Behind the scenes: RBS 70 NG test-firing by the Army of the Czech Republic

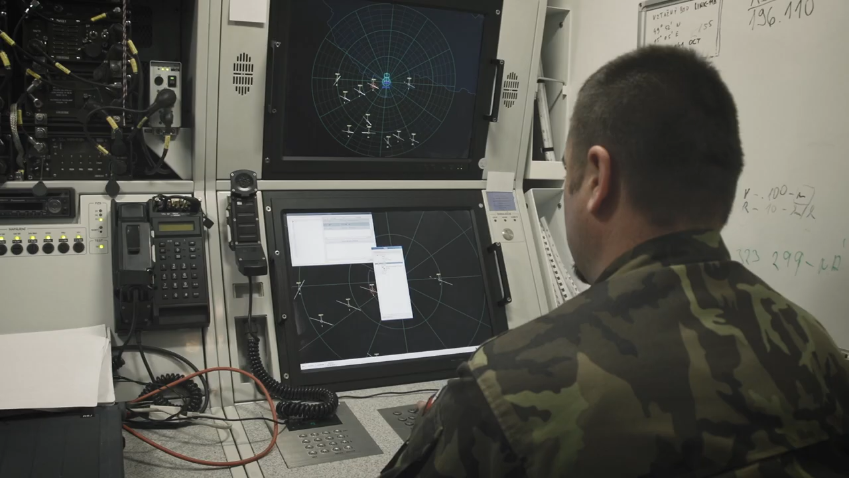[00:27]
The revisor radar transfers the air picture to the command center RACOS where the situation is evaluated in real time.
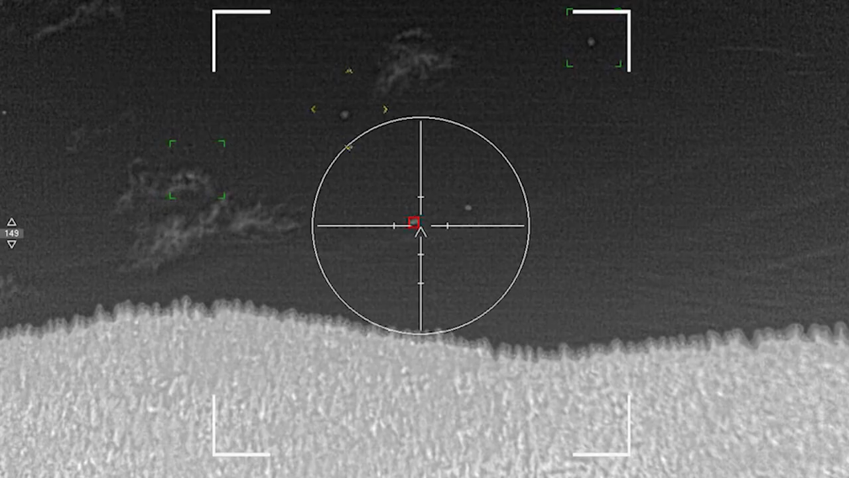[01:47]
The crosshairs circle turns green and the soldiers have fire permission to engage the drone towed sleeve.